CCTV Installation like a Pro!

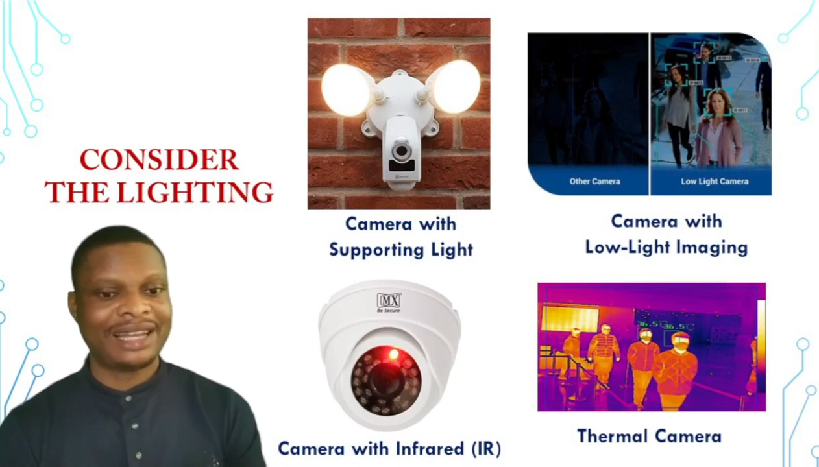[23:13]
As you can see, the CCTV camera without low lighting and the one with low lighting. Then the infrared and the terminal. The next thing we want to look at here is analog and IP cameras.